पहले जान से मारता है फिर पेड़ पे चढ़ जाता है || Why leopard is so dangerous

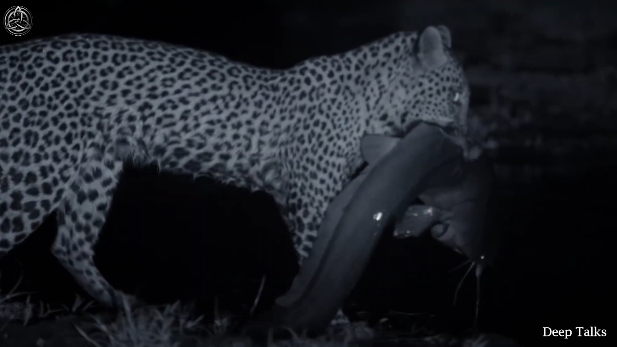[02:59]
दें कि ये पहले शिकार पे घात लगा कर बैट